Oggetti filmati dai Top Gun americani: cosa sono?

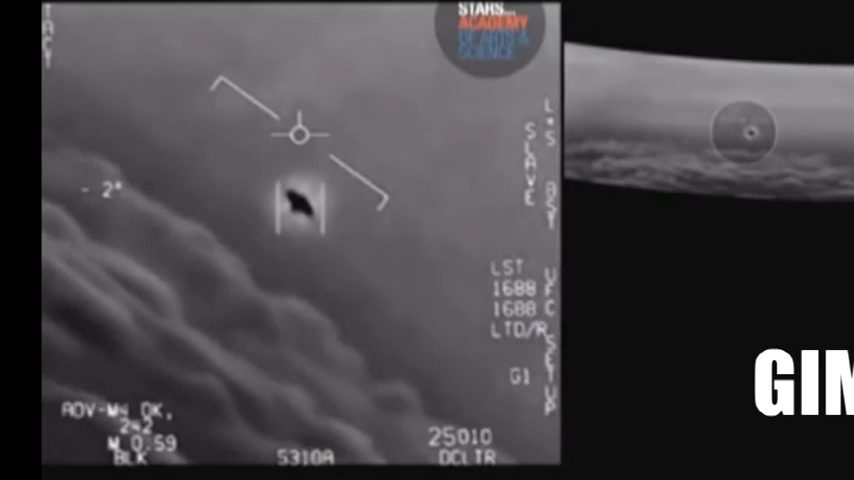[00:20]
La Fele Perillo, il nostro tecnico e principale collaboratore di questa trasmissione, mi sta mettendo in onda adesso tre oggetti spaziali.
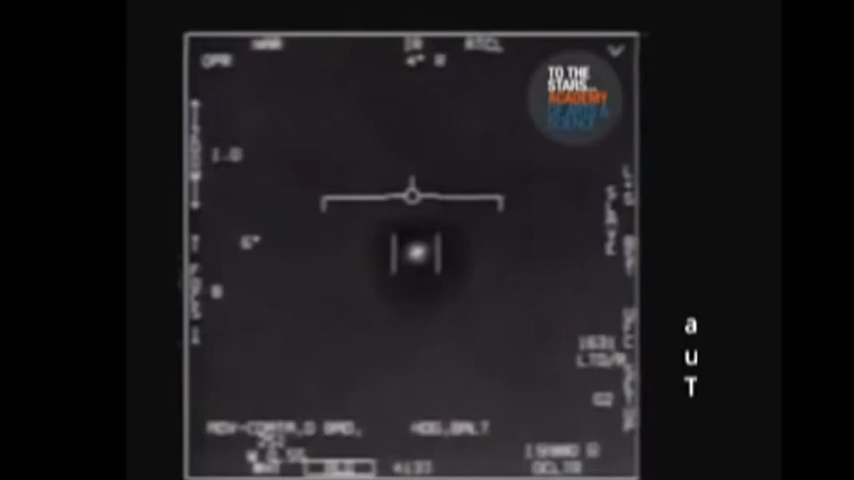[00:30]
Sono filmati, sono foto di tre oggetti che, come dire, ruotano nello spazio. Questi tre oggetti portano dei nomi, dei nomi, potremmo dire,
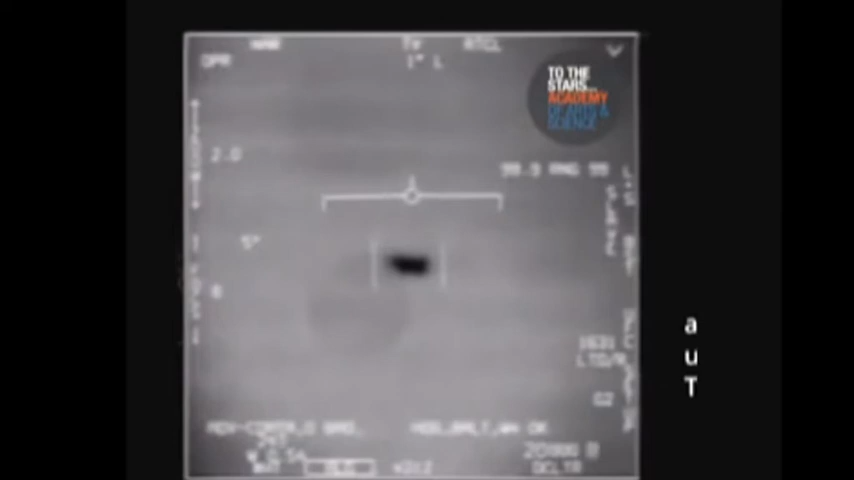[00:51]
in cifra di tutta segretezza. E questi tre oggetti sono stati fotografati, filmati, se volete, dai top gun americani.
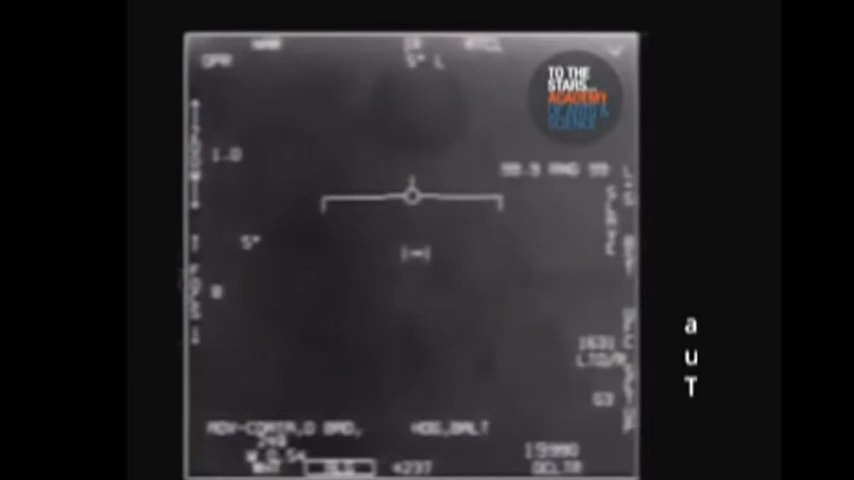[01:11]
I top gun che sono dei caccio velocissimi, che hanno una velocità superiore al suono,
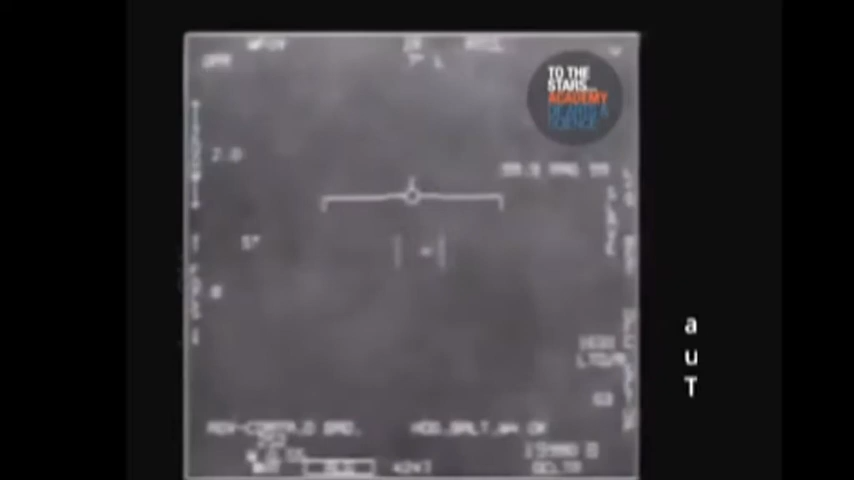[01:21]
e quindi praticamente non sono intercettabili. Ebbene, questi top gun hanno filmato i tre oggetti spaziali. li hanno inseguiti, e hanno lanciato una specie di grido d'allarme alle loro basi.
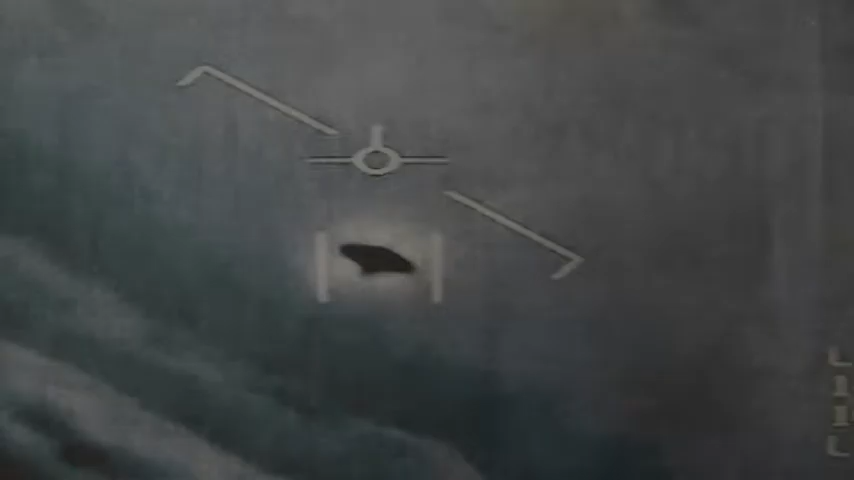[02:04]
e hanno aggiunto, e sono manovre spericolate,